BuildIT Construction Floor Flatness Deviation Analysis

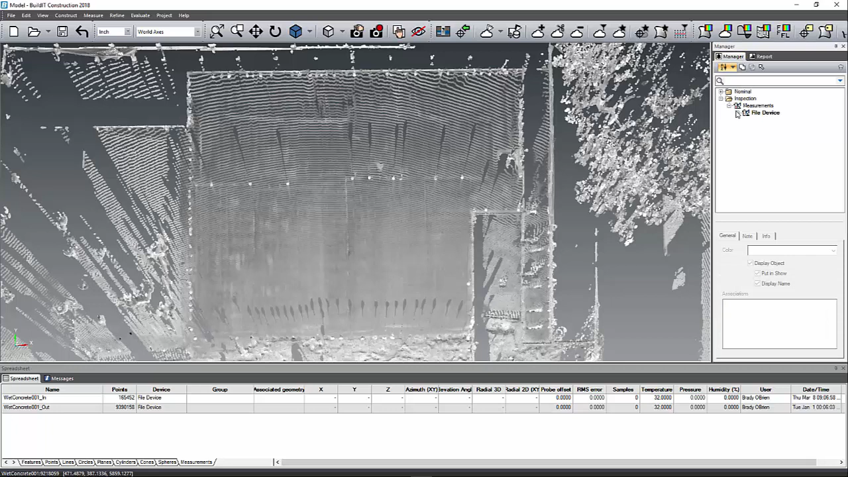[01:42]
Next, you'll want to create a plane based off where the deviation will color the points from.
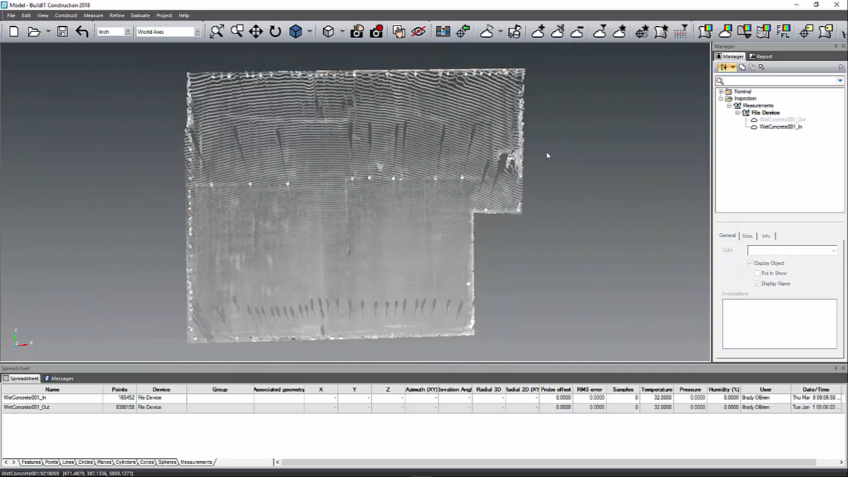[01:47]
To do this, select the Extract tool right here. Then pick the point cloud and then select Apply.
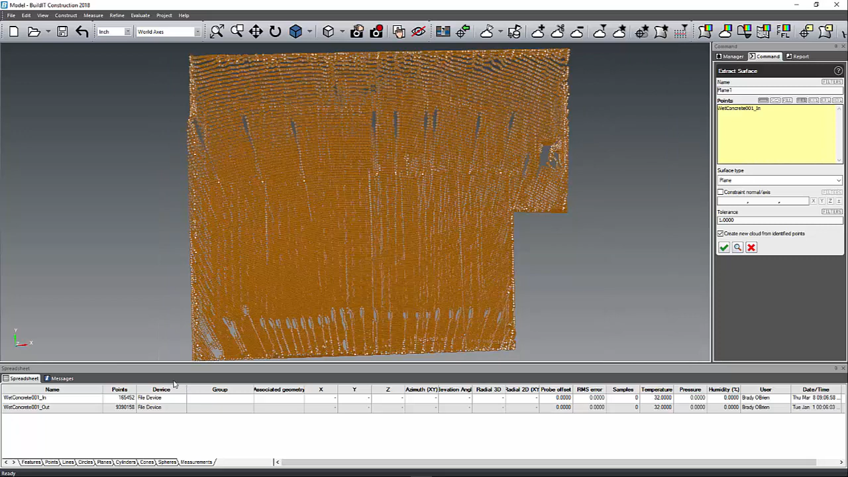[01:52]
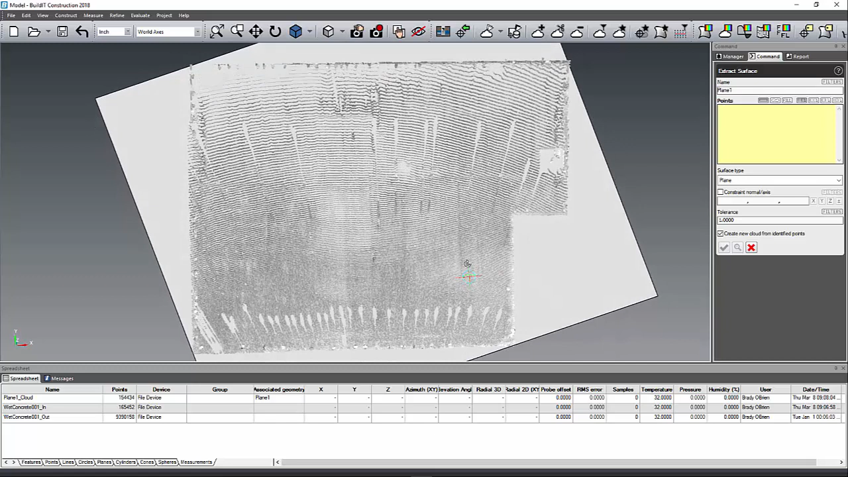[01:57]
Now that you have your plane, it's just selecting the Surface Deviation command.
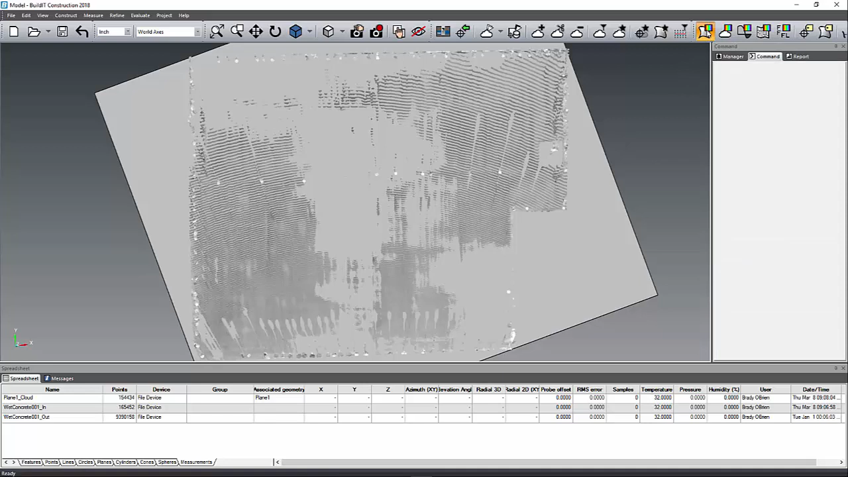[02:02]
The first step here is to select the plane and then the point cloud.
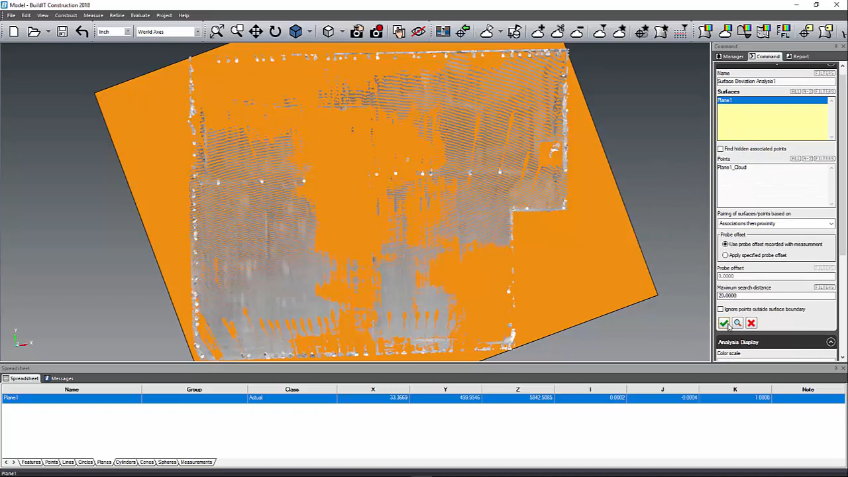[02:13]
I suggest using the spyglass here to review your results before applying.
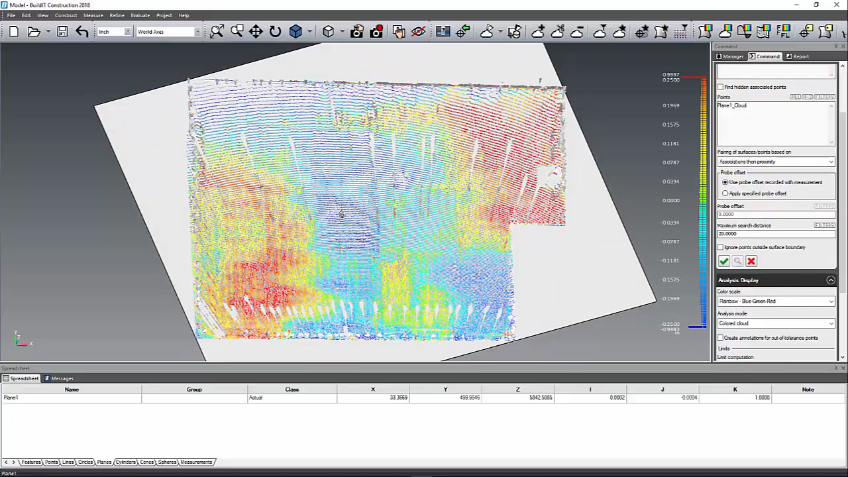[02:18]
Then you can make any adjustments to the search distance or analysis display as needed.
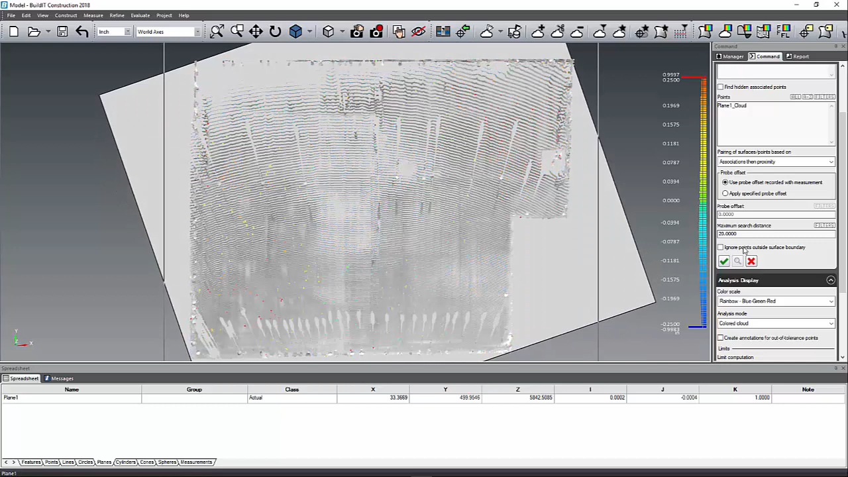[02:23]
When you are happy with the results, then you can click Apply.